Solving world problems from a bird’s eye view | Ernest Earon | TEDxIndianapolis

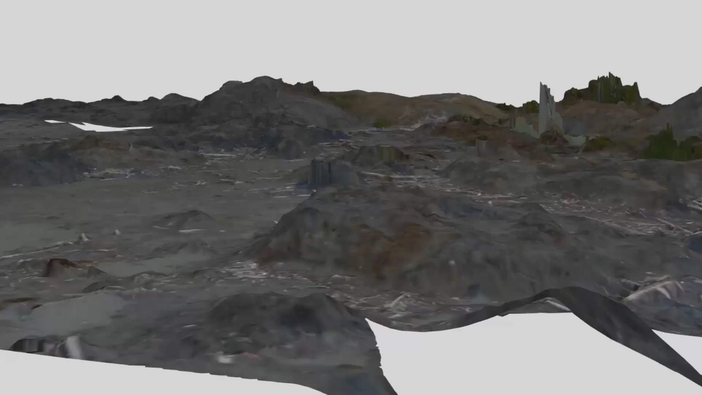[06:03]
were able to turn that data around into complete 3d models of the site
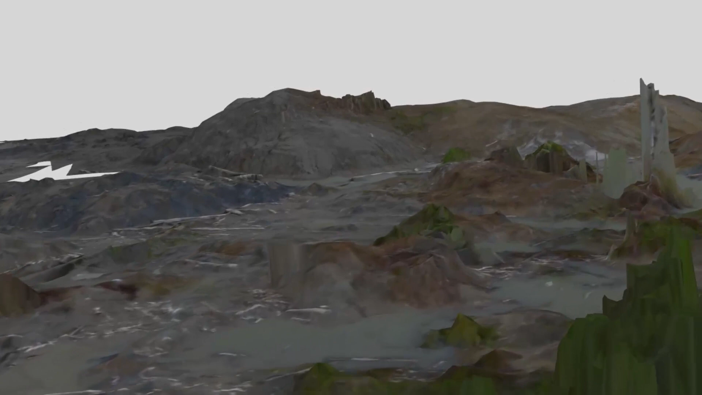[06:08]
these models are what the responders needed to know where it was safe to go